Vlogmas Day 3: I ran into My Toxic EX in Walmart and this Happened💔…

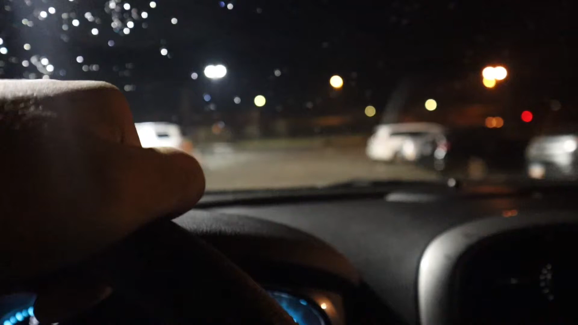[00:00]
Just pulled up to Walmart. It's freaking raining, bruh. It is freaking raining. Look at that rain. Freaking raining. Ooh, look at this blue car, y'all. Look at this blue car, y'all. Ooh, fancy schmancy. I gotta go get a few things from Walmart.
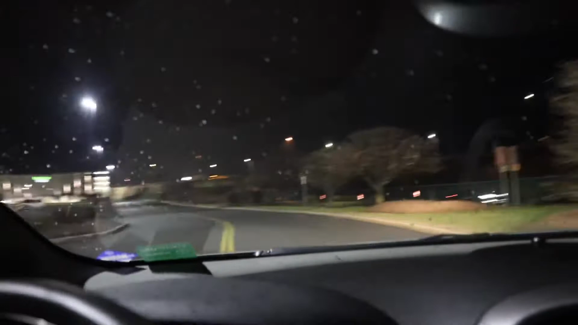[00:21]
So, ooh, I thought that was a rat on the ground.
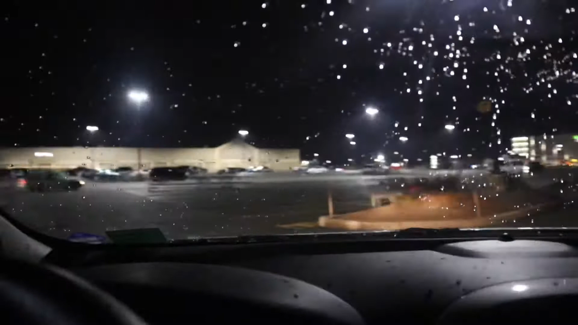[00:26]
Gotta go get a few things from Walmart.
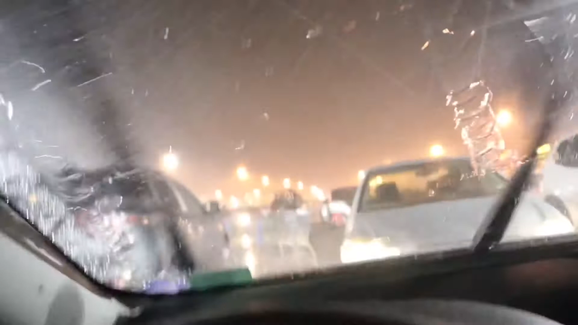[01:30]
It's my car. Just hit somebody. Oh. Nigga. Oh. Yo.